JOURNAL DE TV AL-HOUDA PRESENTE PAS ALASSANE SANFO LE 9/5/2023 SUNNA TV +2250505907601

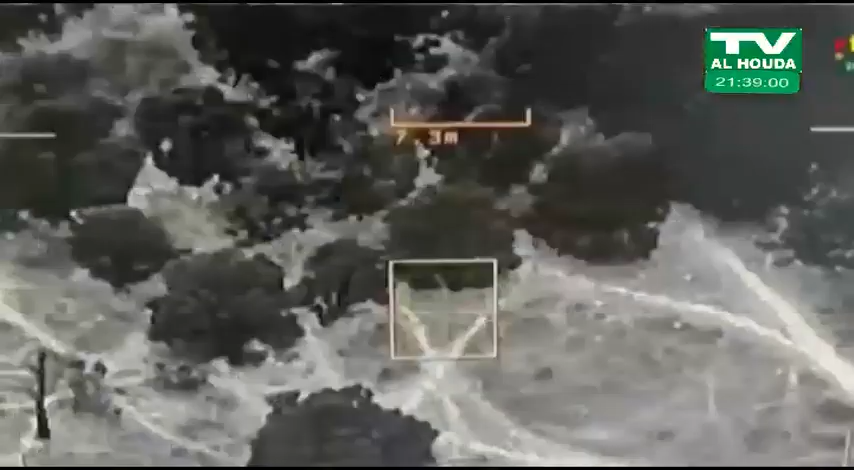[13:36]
Une centaine de terroristes venus du nord ont été suivis,
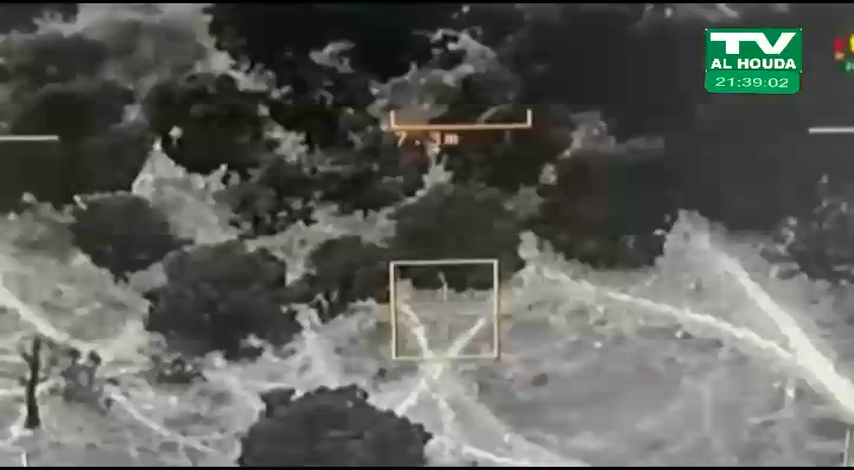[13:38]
jusque dans cette zone, proche de Burzanga et Kongosie.
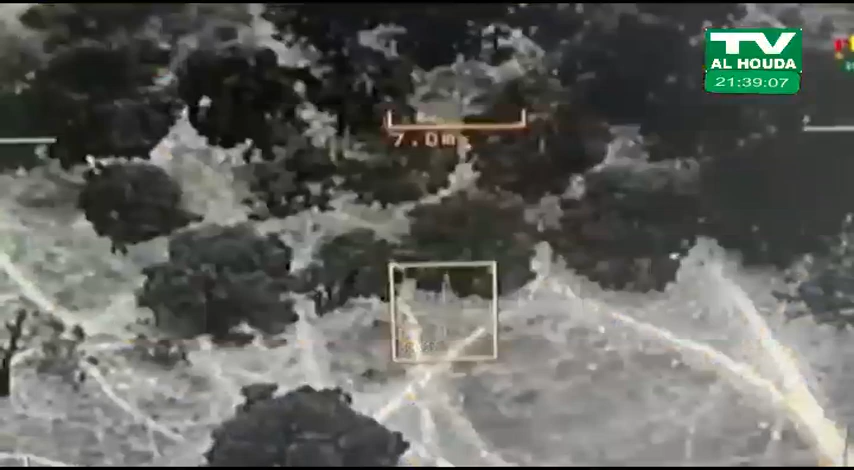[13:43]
Leur intention probable, attaquer une de ces localités.
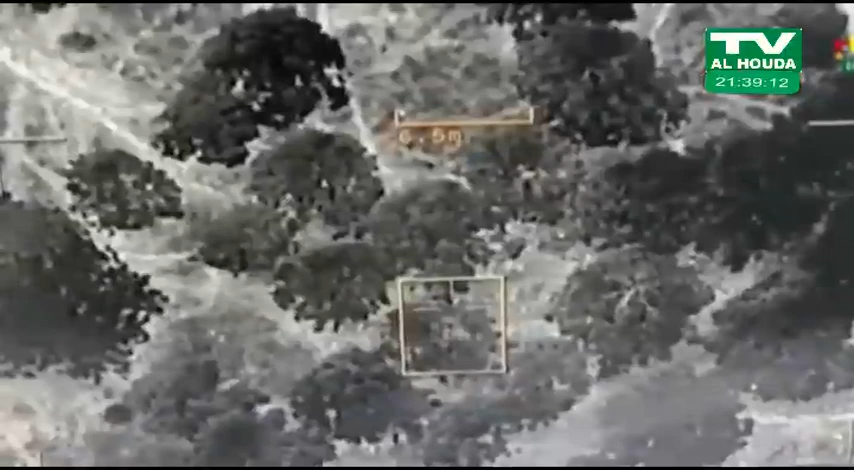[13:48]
S'abritant de la pluie sous ces grands arbres, ils seront foudroyés par les vecteurs aériens, avec leurs moyens.
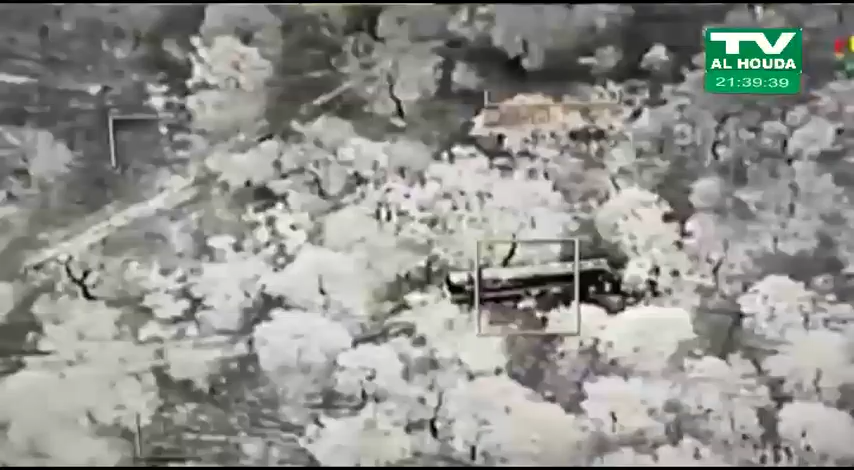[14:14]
une bande de terroristes ont détourné deux citernes d'essence pour leur ravitaillement sur leur base,
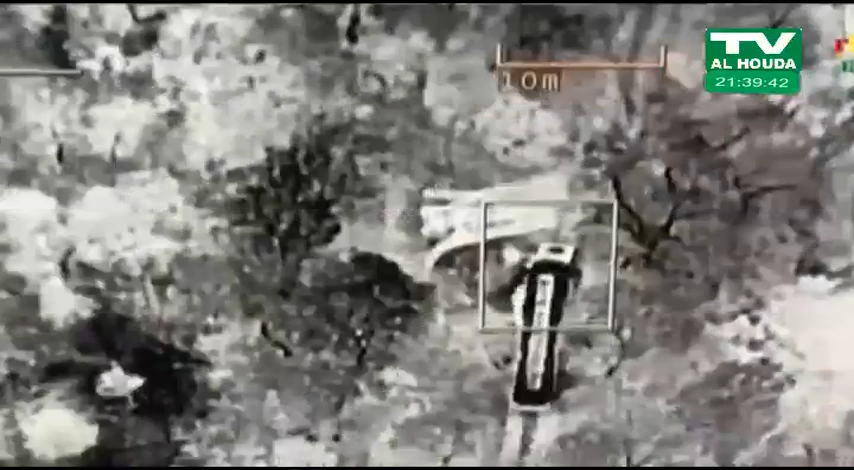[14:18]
dans la forêt de Kankamogoré ce week-end.
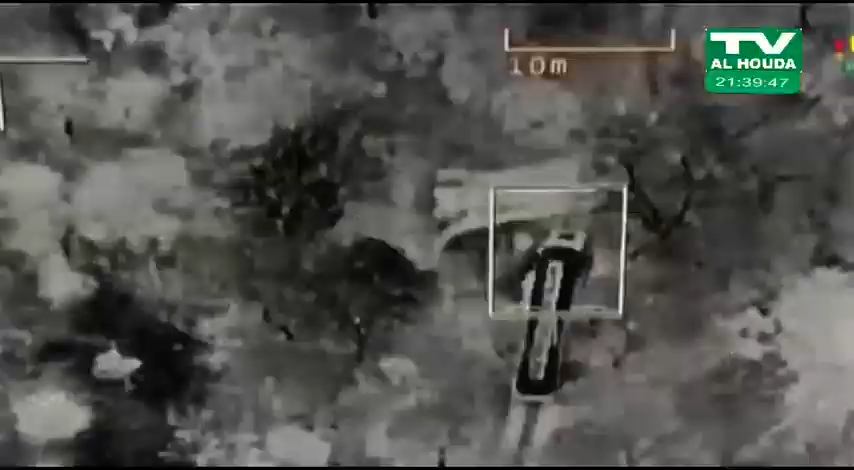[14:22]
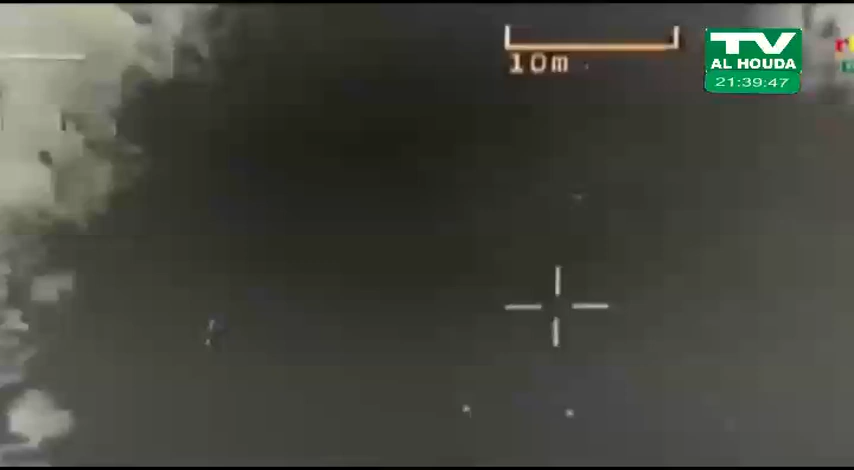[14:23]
Ils ont été traités net sur place par les vecteurs aériens, confitant du produit inflammable pour brûler toute la position.